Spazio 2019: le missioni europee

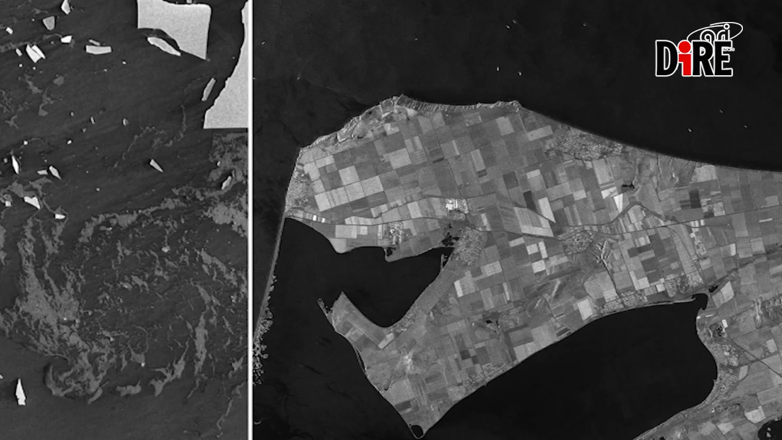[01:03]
Le immagini ottiche di Prisma potranno essere affiancate a quelli radar della costellazione Cosmo Skymed,